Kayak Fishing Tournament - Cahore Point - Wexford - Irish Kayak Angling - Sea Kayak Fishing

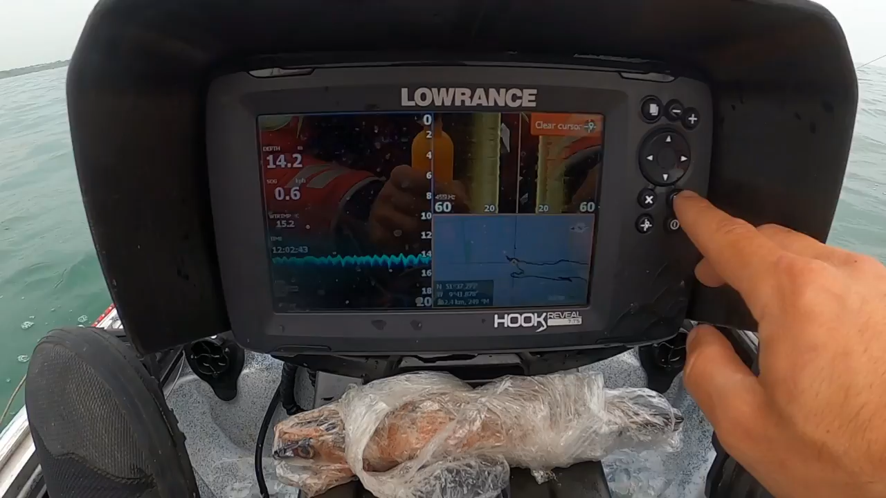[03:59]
this is your fish when it comes to the Navionics. By far at the shore, by far at the pier, and around 14.5 meters of water,